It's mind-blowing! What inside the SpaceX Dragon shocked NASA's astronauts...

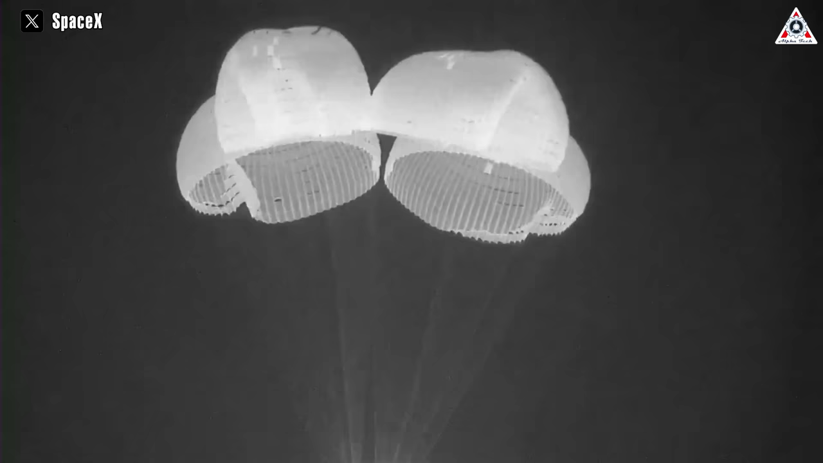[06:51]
Finally, the Crew Dragon splashes down in the Atlantic Ocean,